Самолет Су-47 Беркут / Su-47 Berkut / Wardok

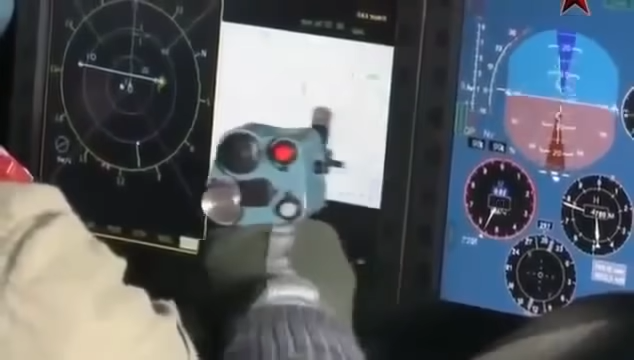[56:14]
В ней установлено два цветных экрана с размером по диагонали 15 дюймов.
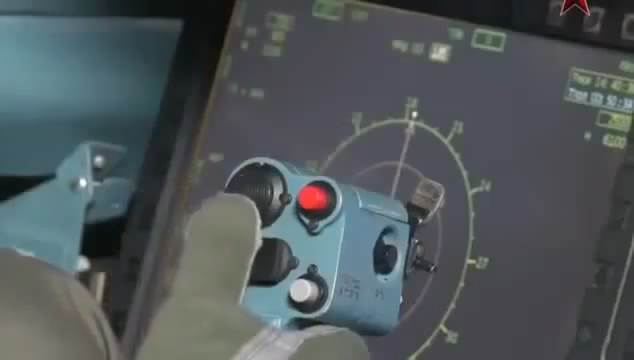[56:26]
Кроме того, имеется несколько дополнительных небольших дисплеев и многофункциональных пультов управления.
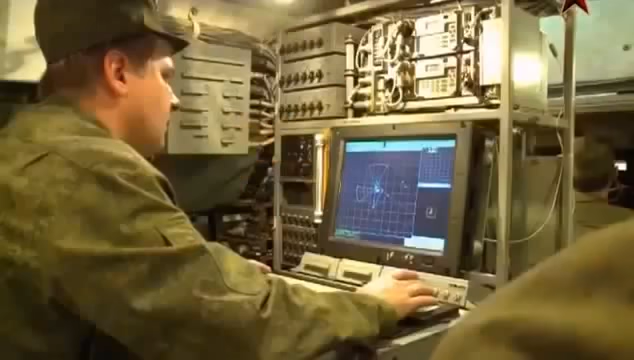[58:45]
Данные поступают как от бортовых, так и от внешних средств обнаружения, в том числе и космических.
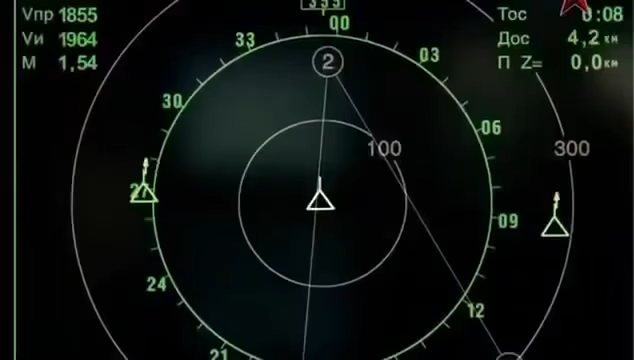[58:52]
Система самолета анализирует полученную информацию и помогает летчику в принятии оптимального решения. Образно говоря,